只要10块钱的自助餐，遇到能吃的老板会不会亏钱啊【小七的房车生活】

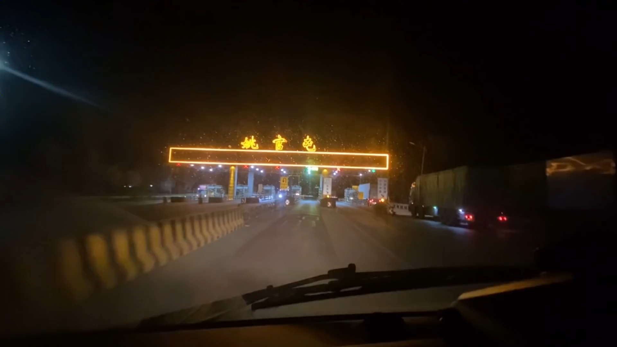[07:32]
到服务区了咱们今天就在这边过夜吧天也黑了不开车了